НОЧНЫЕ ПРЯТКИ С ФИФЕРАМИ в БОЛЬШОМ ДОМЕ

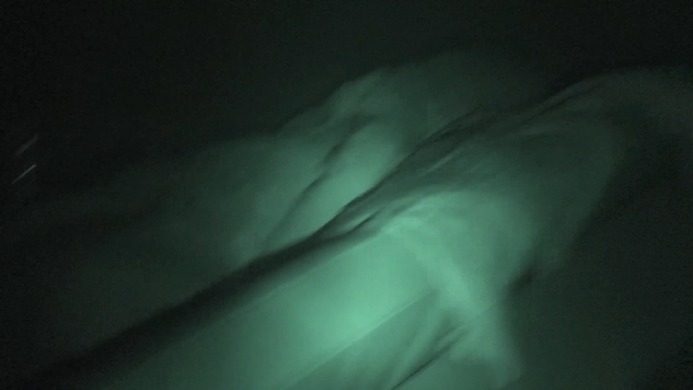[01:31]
Я медленно все это делаю
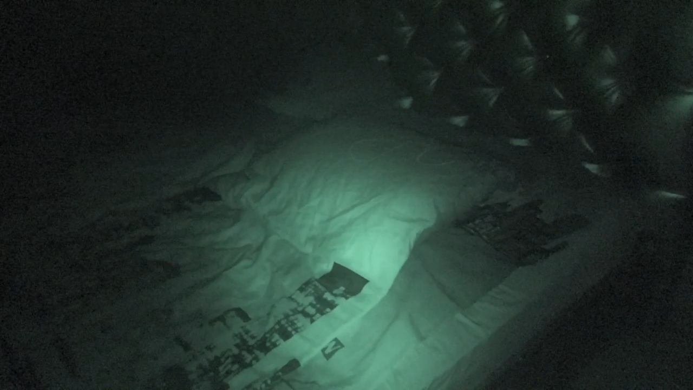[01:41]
Немножко поспешить От кровати никого нет Так, а дело
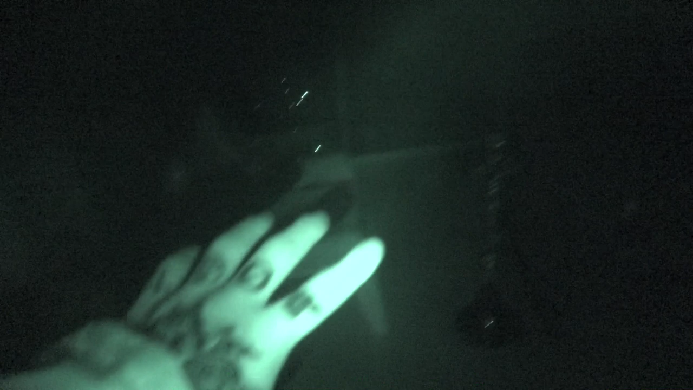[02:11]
Так, я вижу кальян Так, я вижу воду Блять,
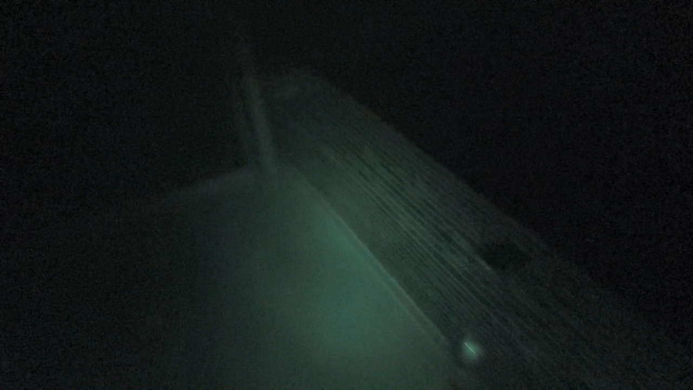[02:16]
не въебаться бы Ребят, чтобы вы понимали Я не вижу вообще ничего Только через камеру Я чувствую себя,
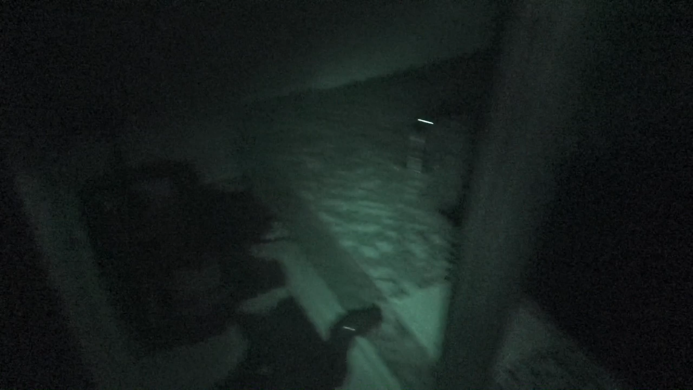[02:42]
Без никого Блять, а тут же вообще Нихера не видно Если кто-то под водой есть Сори
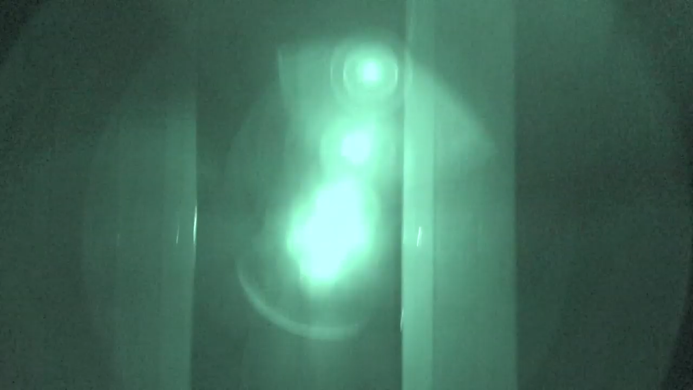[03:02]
Так, здесь вроде чисто, если на потолке никто не сидит.
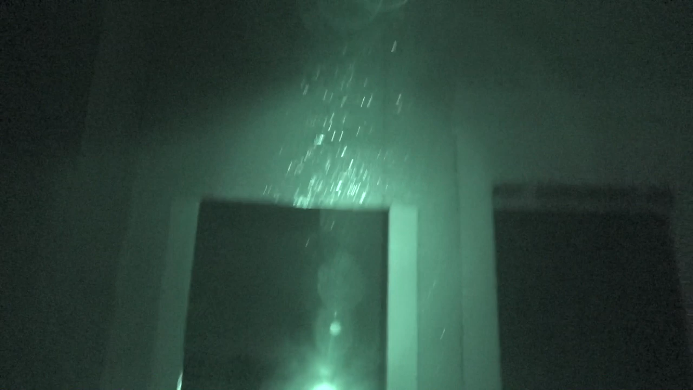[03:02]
Так, баня.
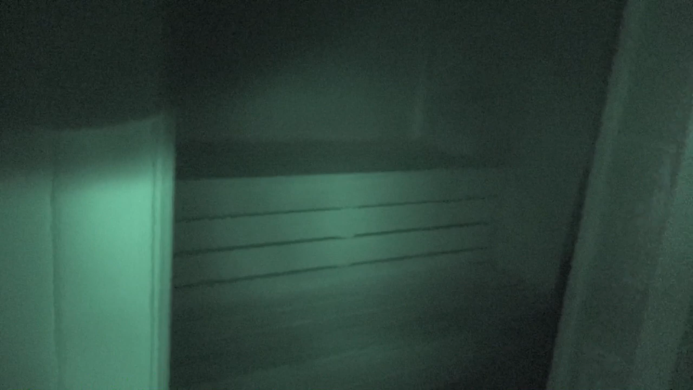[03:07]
Баня, баня, баня, баня. Баня, что-то. Ух, ебать!
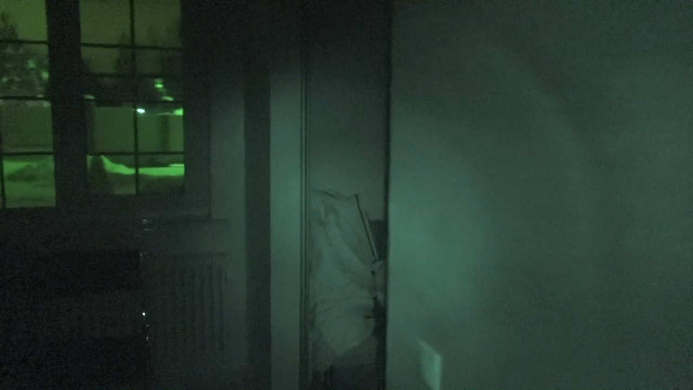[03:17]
Сыр! Блядь! Найден очередной призрак. Перебещик. Так, перебещик, блядь. Так, два. Из девяти уже отловлены. Так, ребята, надо поторопиться. Так.
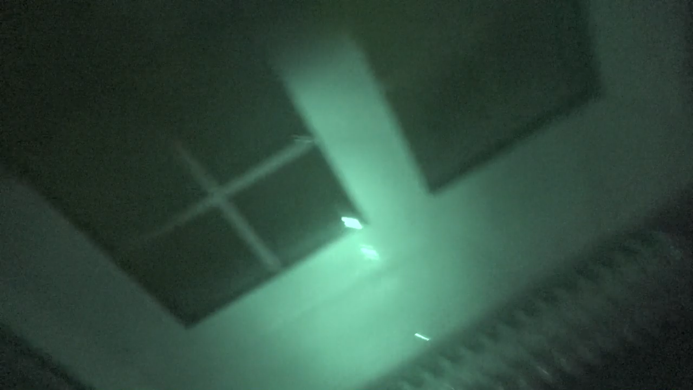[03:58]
Так, так, так. Есть предположение, что тут всякие перебежки могли произойти.
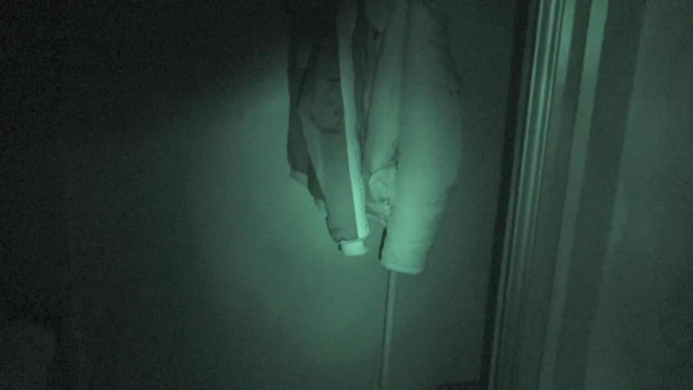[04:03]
Есть такие предположения. Сейчас по-фасту.
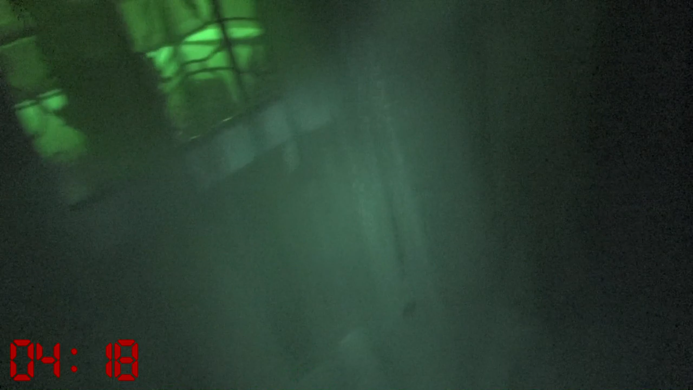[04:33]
Четыре минуты. Ага, здесь никого нет.
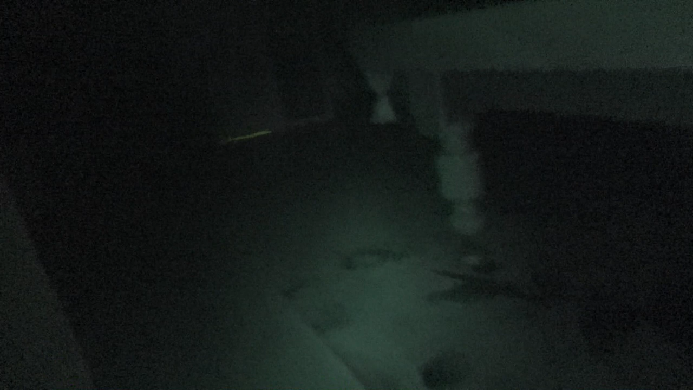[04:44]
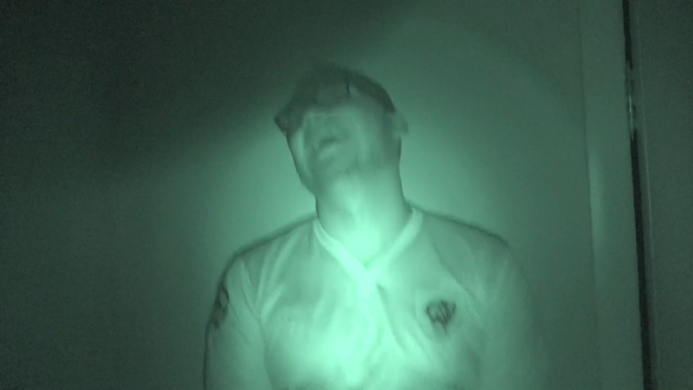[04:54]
Здравствуйте.
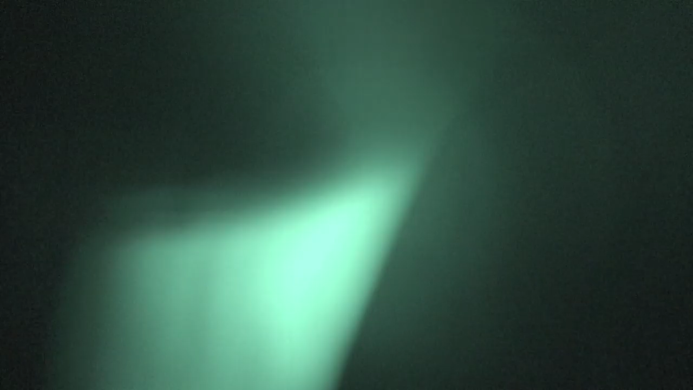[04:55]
Так, третий найден. Третий персонаж найден.
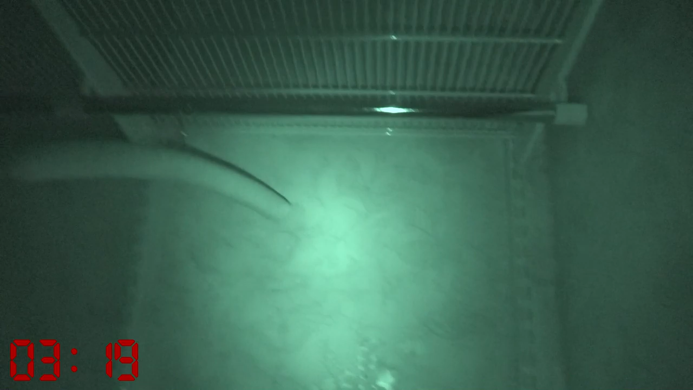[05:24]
Что здесь, блядь? Что здесь, блядь?
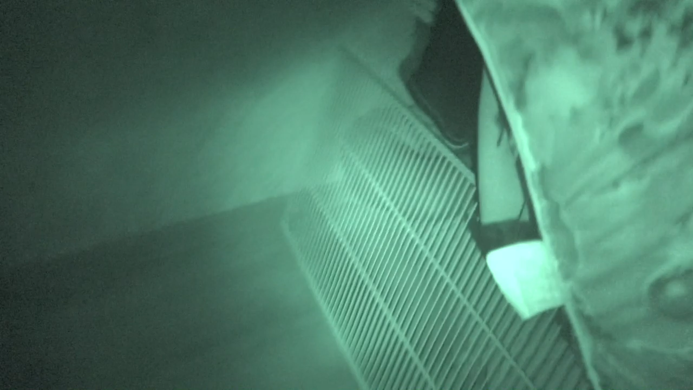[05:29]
Ааа! Блядь! Сука, какой же ты страшный!
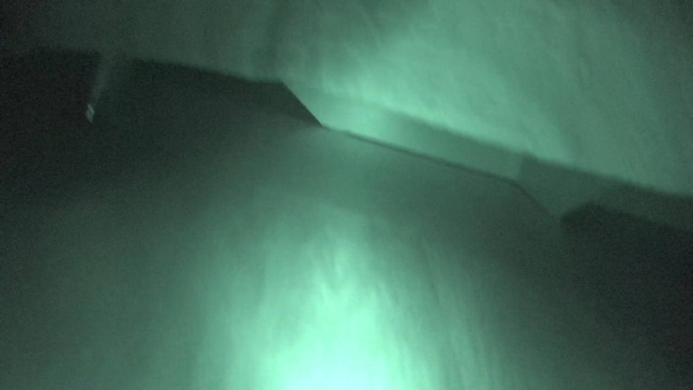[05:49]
Так, под кроватью вроде никого нет. И над кроватью вроде никого.
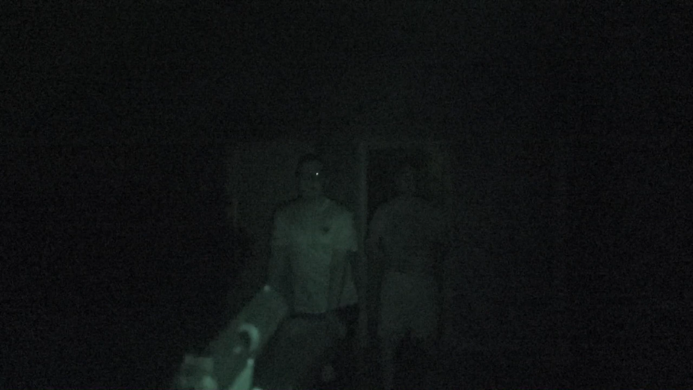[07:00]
Ага. Этих людей я уже видел. Как жарко.